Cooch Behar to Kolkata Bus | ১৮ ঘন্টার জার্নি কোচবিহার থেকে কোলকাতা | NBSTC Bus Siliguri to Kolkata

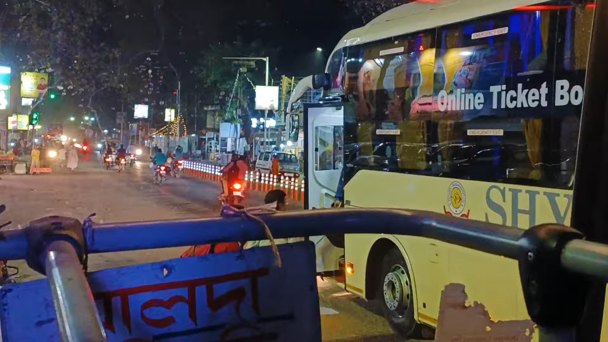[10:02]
এই হচ্ছে শ্যামলী পরিবহনের বাস যেটা কলকাতা পর্যন্ত যাচ্ছে। এখন বাজে 8:18, যে বাস উত্তর দিনাজপুরের মধ্যে ক্রস করছে।
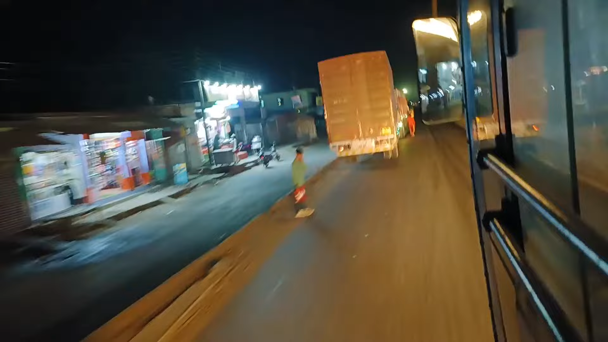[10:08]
এই উত্তর দিনাজপুরে এসে লম্বা জ্যাম লেগে গেছে এখানে,
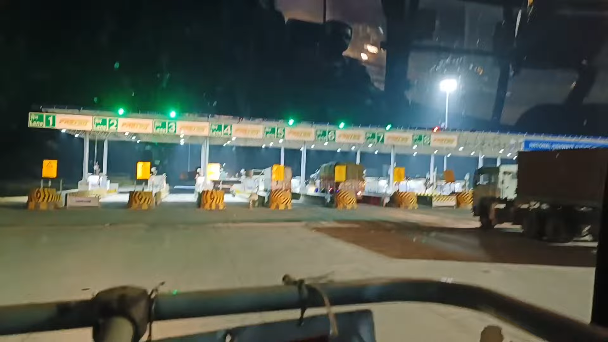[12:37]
রায়গঞ্জের পরে এই টোলগেটটা নিয়ে এটা হচ্ছে 5 নম্বর টোলগেট পড়লো
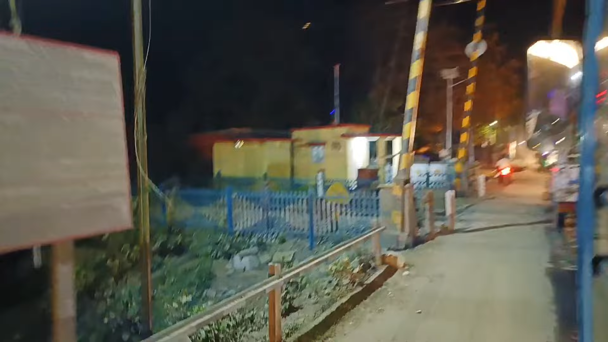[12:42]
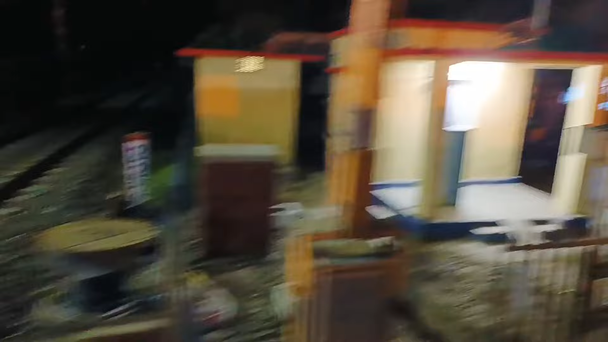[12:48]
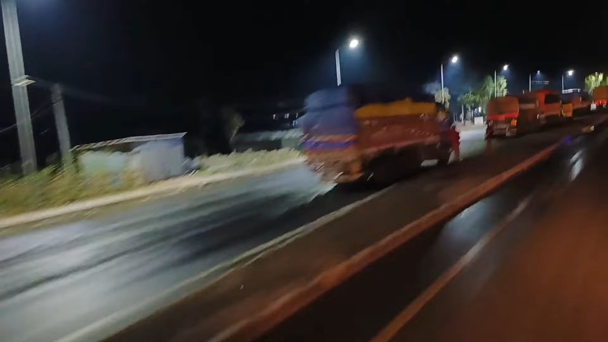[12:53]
মালদায় আজকে প্রচুর পরিমাণে বৃষ্টি হয়েছে পুরো রাস্তা ভেজা
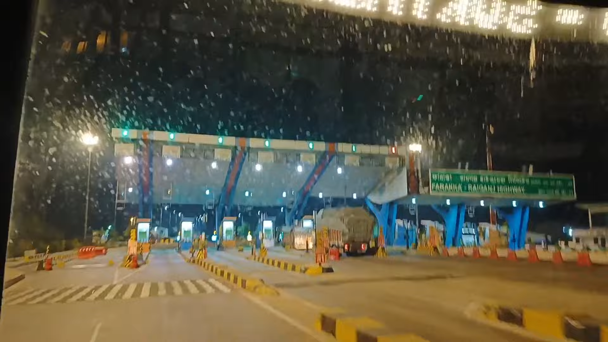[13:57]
এইটা নিয়ে 7টা টোল প্লাজা ক্রস করলো
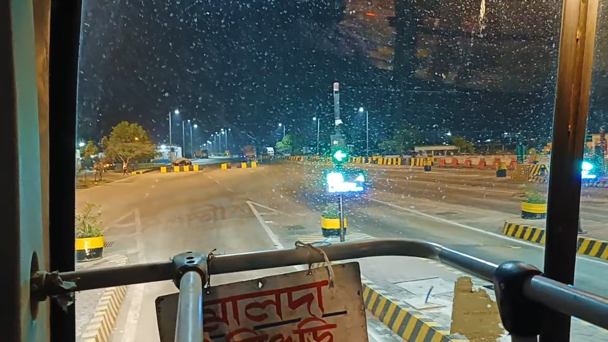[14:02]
এই টোল প্লাজা ক্রস করার পরে এবার আসবে ফারাক্কা ব্রিজ
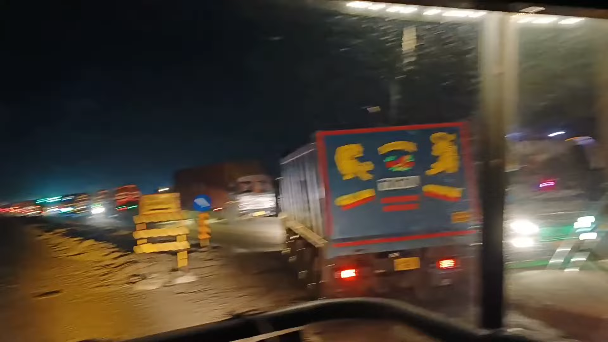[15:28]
এখন বাজে ভোর 5টা আর এখন হচ্ছে বাস দাঁড়ালো কৃষ্ণনগরে 5টার